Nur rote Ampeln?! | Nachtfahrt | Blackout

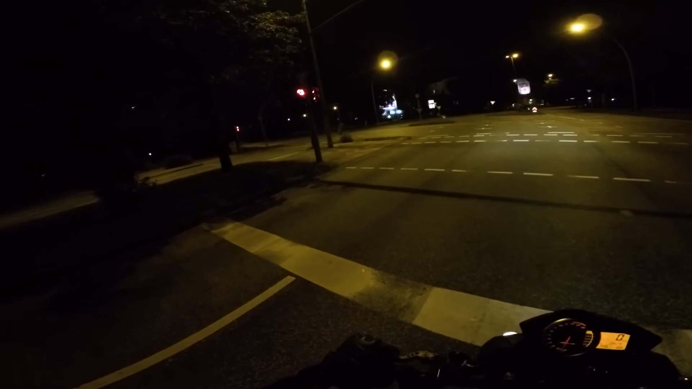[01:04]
Scheiße, irgendwie habe ich nachts immer richtiges Ampelpech. Alles dreht für mich auf rot um. Gibt es da nicht so eine Schaltzentrale?
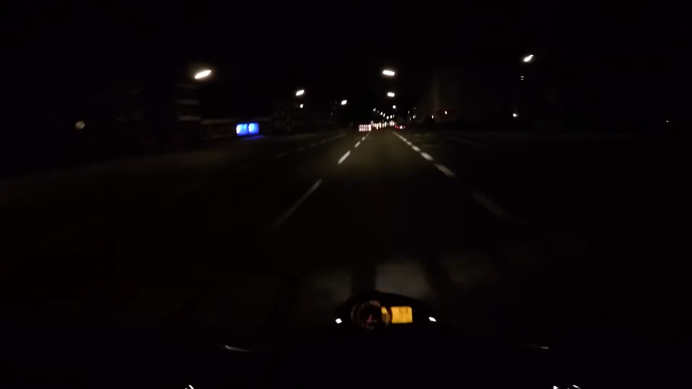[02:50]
Bei denen ist nur erst gucken Verkehr, ist Verkehr da. Zweitens ist die Polizei da. Nein, dann drüber. Ey, das kann nicht sein. Was ist das? Jede Ampel. Ich sehe da vorne doch schon wieder eine rote Ampel. Ey, heute, ich bin verflucht.
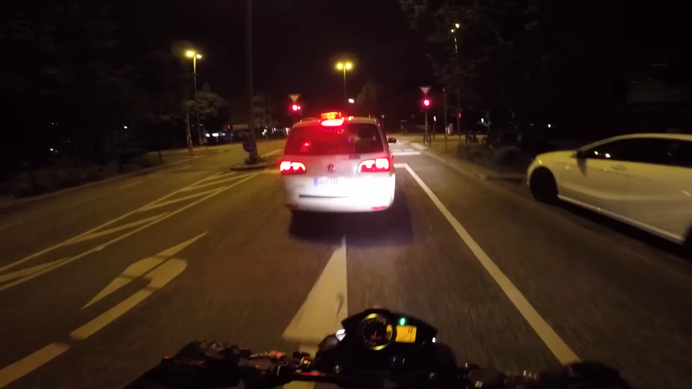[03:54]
Zu viele rote Ampeln, das macht doch keinen Spaß.
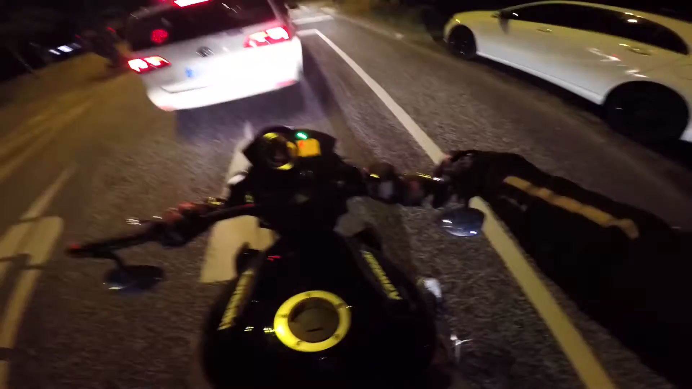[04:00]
Checkt auf jeden Fall meine Bikepawns aus, die ich gemacht habe. Hier unten, bam, bam, bam, haue ich euch in die Endcard. Wenn ihr Bock habt, liked. Vorschläge, konstruktive Kritik, nehme ich gerne entgegen. Und dann euch noch einen schönen Abend. Tschüss.
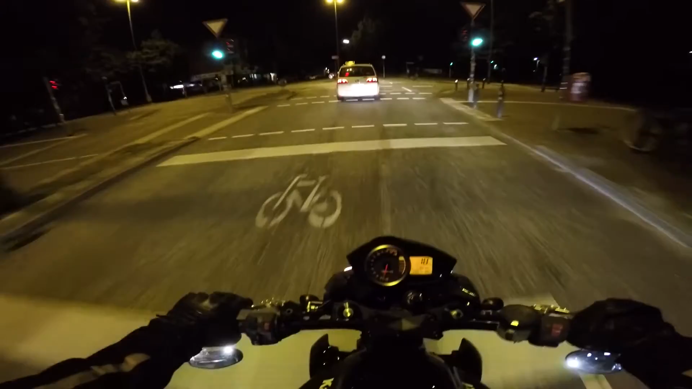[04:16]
Ey, hier gibt es noch ein kurzes Extra. Eine rote Ampel. Hatten wir heute noch nicht, glaube ich, oder? Ich weiß es nicht. Jetzt ist aber Schluss.